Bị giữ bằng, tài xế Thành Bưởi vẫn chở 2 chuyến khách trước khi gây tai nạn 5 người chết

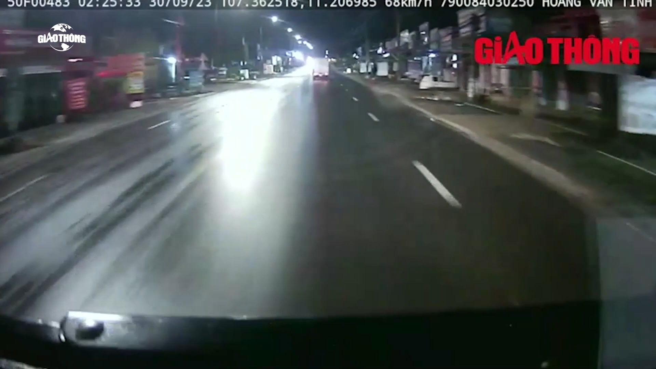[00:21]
người điều khiển xe khách biển số 50F00483 gây tai nạn trên khuốc lộ 20 vào ngày 30 tháng 9, được ký hợp đồng không xác định thời hạn với công ty Thành Bưởi.